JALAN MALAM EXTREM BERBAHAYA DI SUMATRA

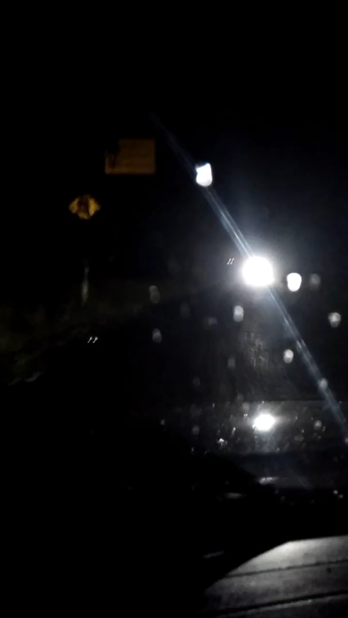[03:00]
Nah, ini gelap banget loh yang kalau nggak ada ini. Duh, tuh orang gimana sih lampu jauh terus bikin rosilo. Oh, longsor.